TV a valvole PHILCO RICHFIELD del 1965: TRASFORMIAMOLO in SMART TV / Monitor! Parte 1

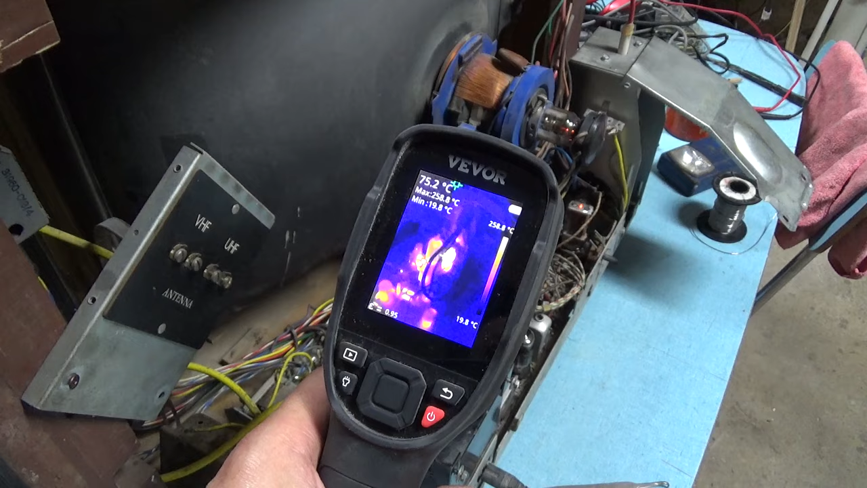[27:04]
On screen: spot 75.2°C, max 258.8°C, min 19.8°C, scale top 258.8°C
temperatura massima di 259 gradi sulla resistenza, ed eccolo che diventa rosso e io stacco di nuovo.